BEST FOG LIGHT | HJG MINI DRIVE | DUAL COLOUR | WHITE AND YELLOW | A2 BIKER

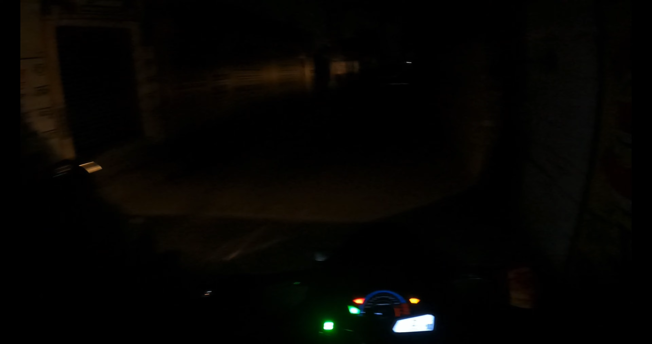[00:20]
तो मैंने फॉग लाइट लगवाया था, उसका मैं दिखाता हूँ लाइट कैसा परफॉर्म करती है।